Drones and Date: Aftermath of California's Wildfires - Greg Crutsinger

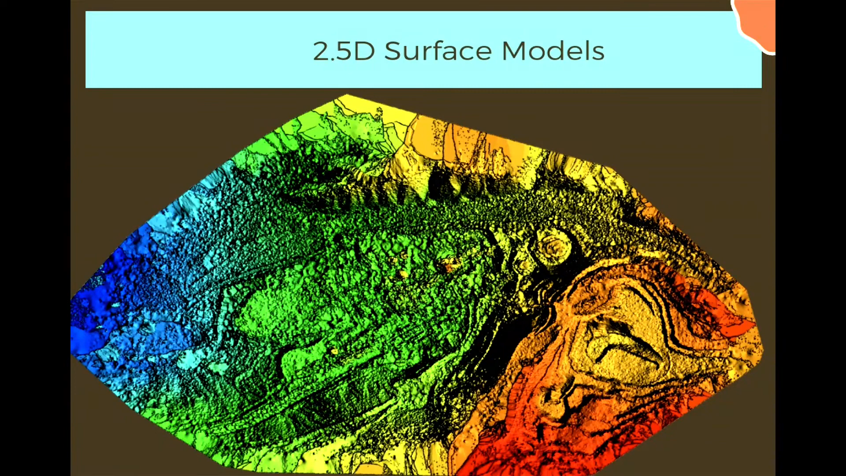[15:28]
We can do surface models and terrain models and contour lines. These have lots of construction and infrastructure and mining applications.
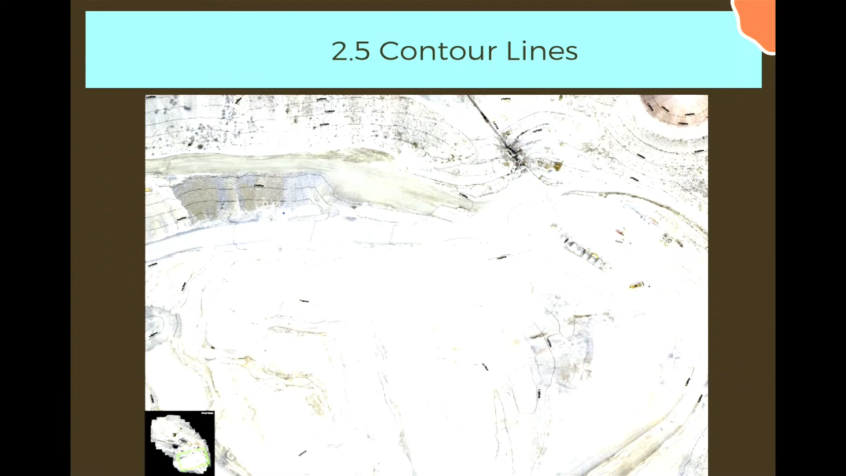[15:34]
All your contour lines for building roads. We can do a lot of 3D models and that's used more in the CAD side of engineering, stockpile measurements, etc.
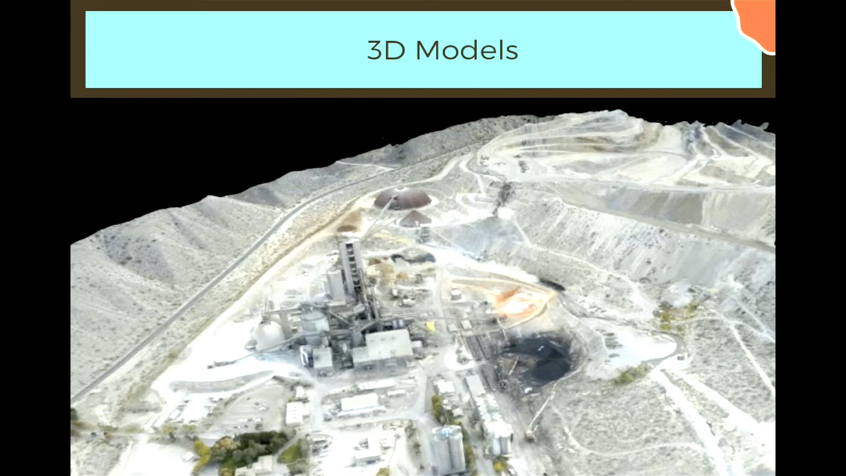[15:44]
How much stuff is in an area and or what's the structure of a building. We can do that all through photos with our drones now.